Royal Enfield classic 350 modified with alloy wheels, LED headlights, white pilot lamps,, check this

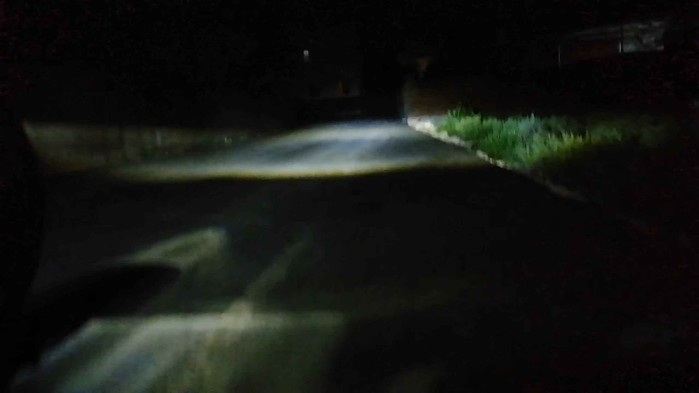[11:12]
यहां से आपको रिफ्लेक्शन मिलता है एंड पूरा फ्रंट तक जाता है हाई बीम,